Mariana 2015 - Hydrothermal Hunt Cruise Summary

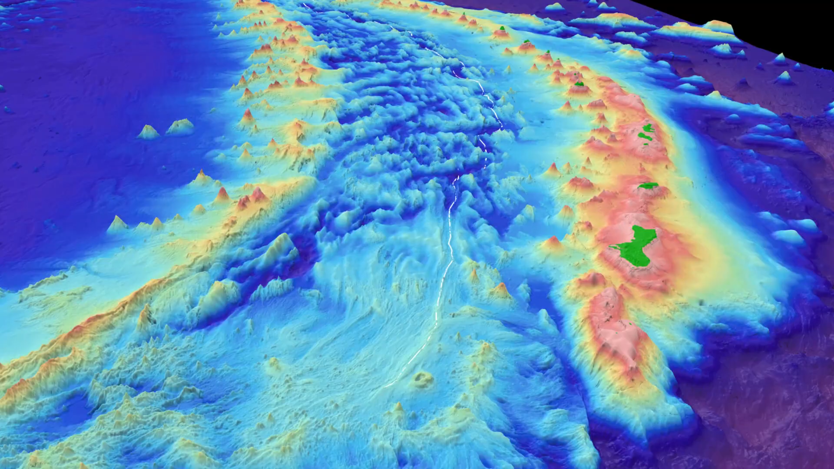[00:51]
So this is what it would look like if you could see through the ocean and see the sea floor. The Mariana Backarc is where the upper plate here is spreading.
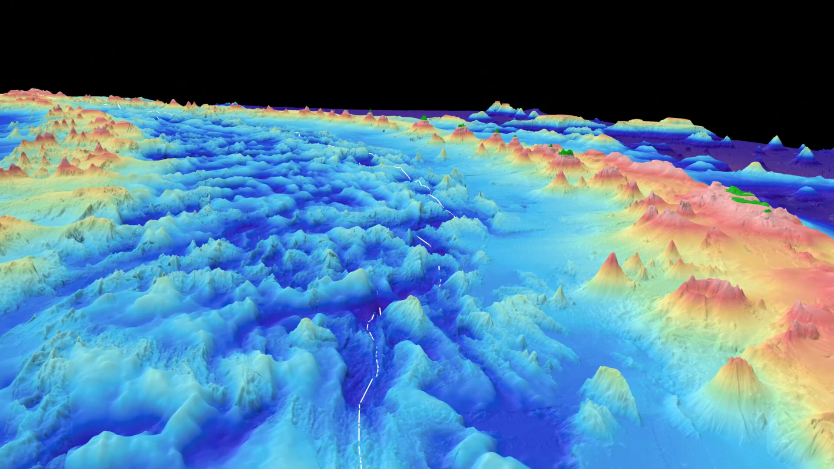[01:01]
So the part to the right is moving to the right, part to the left is moving to the left, causing the hydrothermal vents that we're hunting for.
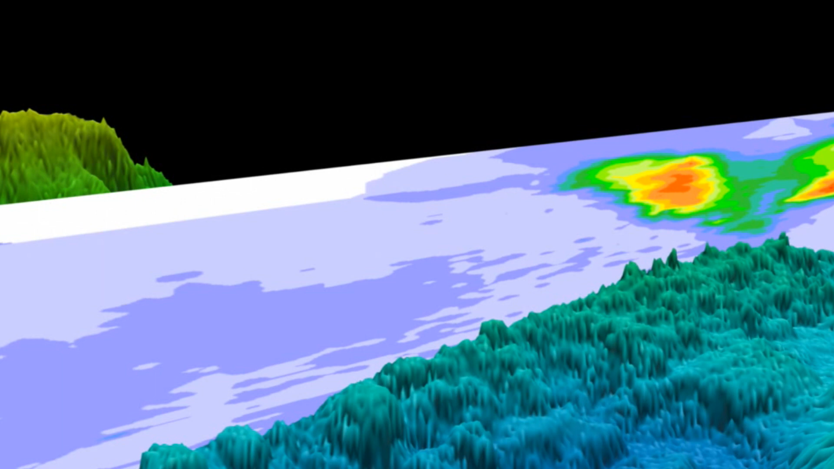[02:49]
A really interesting part of the back arc, just whopping signals.
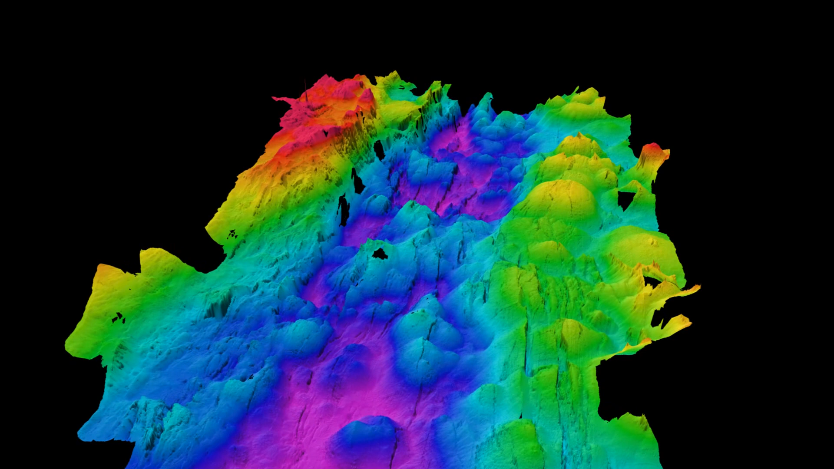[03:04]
It creates these beautiful, detailed maps of the seafloor with sonar. It can take pictures of the bottom and it has all the sensors we need.
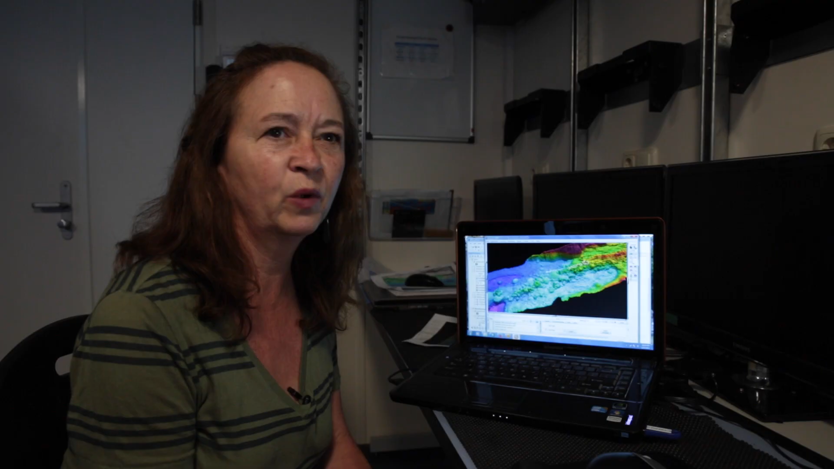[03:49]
We have been lucky enough to have some old data that was collected here a couple of years ago.
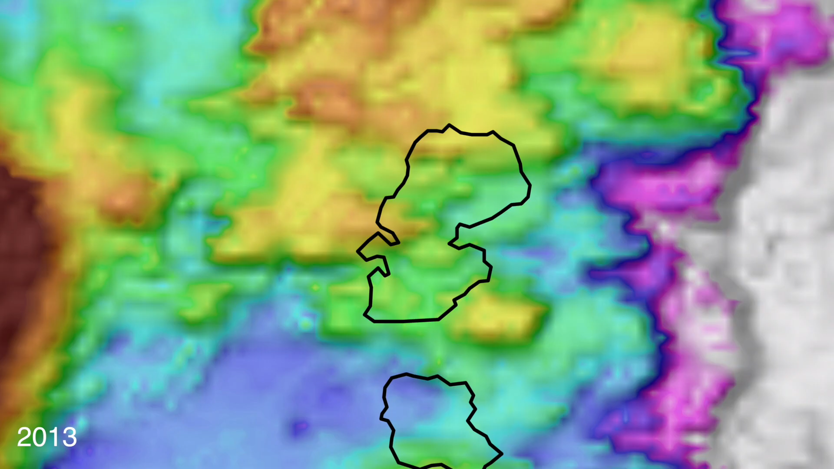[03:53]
And we've been able to compare that to data that we collected on the Falkor. And some of those areas, we see these pillow lava flows over 120 meters deep.
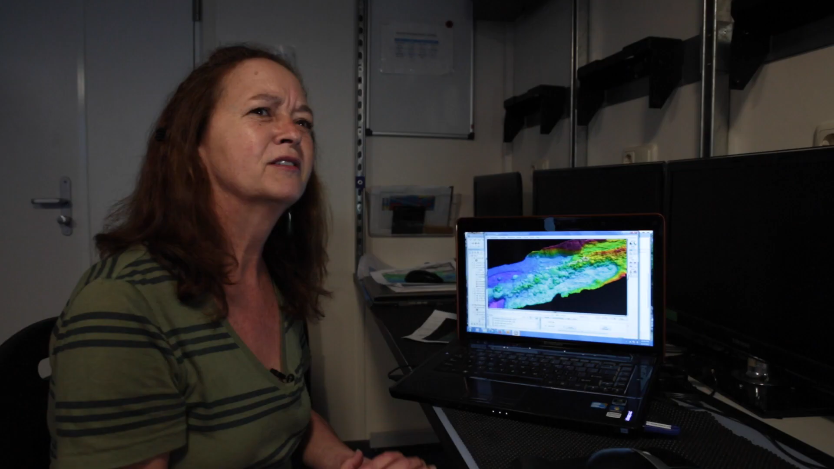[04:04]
So that's pretty amazing when you think of it as a 40-story building that we're looking at.
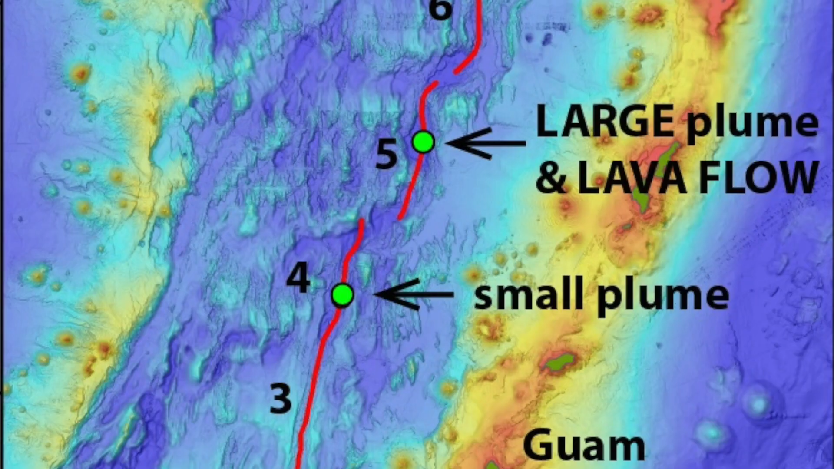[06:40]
And when I looked at this section, I had no expectation that there would be hydrothermal activity there,
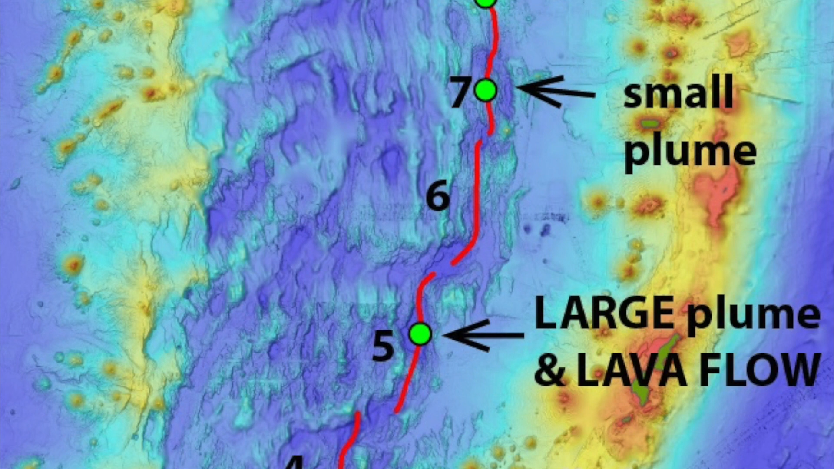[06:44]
and yet on the last day, we found more exciting places to visit next year with the ROV.